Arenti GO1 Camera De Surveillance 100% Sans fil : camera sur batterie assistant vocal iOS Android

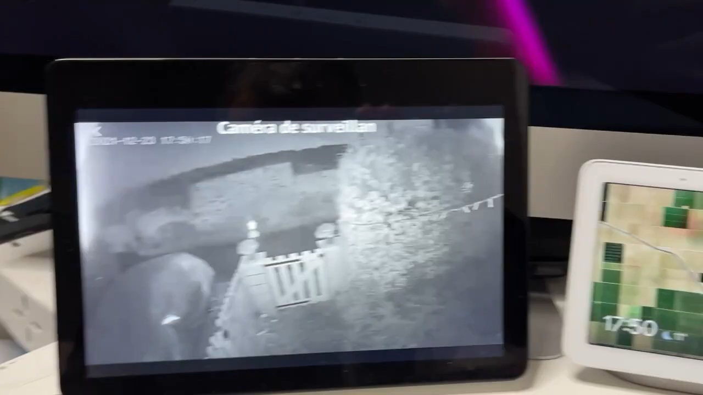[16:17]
Actuellement, comme vous pouvez voir sur les cochots, il est 18h, il fait nuit.
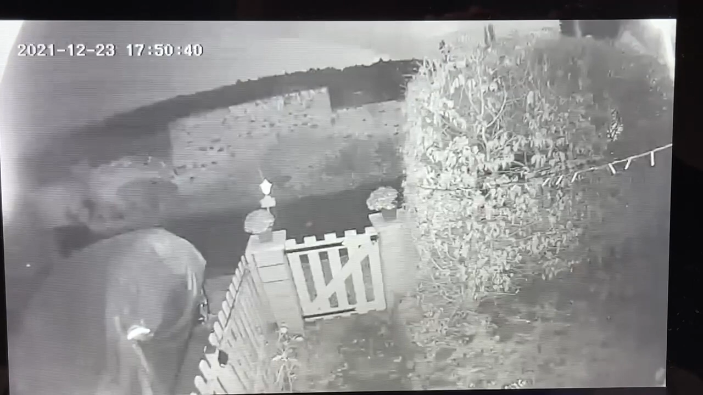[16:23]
Et on a une visibilité de l'extérieur quand même très correcte.